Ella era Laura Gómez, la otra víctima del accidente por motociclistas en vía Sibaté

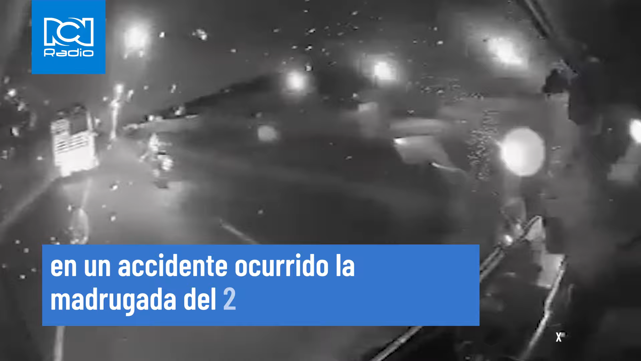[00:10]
Laura Daniela Gómez, de 27 años, falleció tras sufrir graves heridas en un accidente ocurrido en la madrugada del 28 de junio en Cibaté.
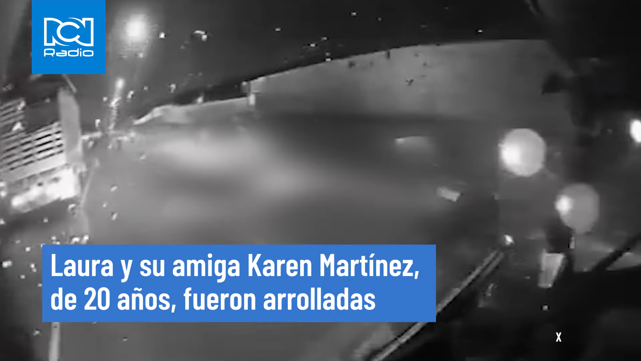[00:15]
Laura y su amiga Karen Martínez, de 20 años, fueron arrolladas por un grupo de motociclistas que aparentemente realizaban carreras ilegales en la vida que comunica Soacha con Cibaté.
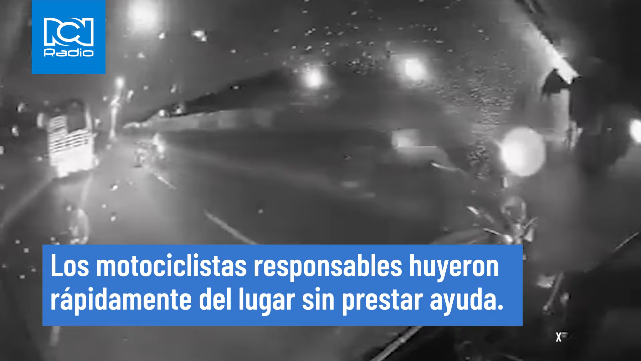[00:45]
Los motociclistas responsables huyeron rápidamente del lugar sin prestar ayuda.
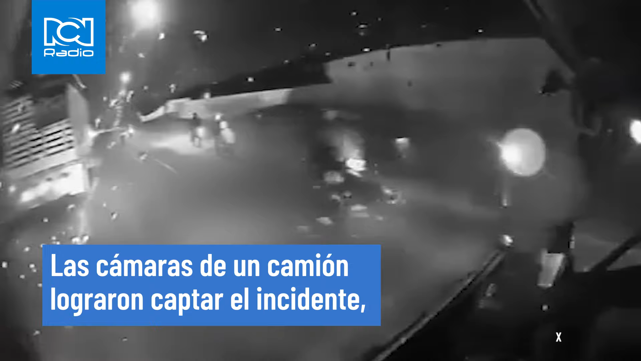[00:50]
Las cámaras de un camión lograron captar el incidente y las autoridades están trabajando arduamente para localizar a los involucrados. Durante el funeral de Karen Martínez,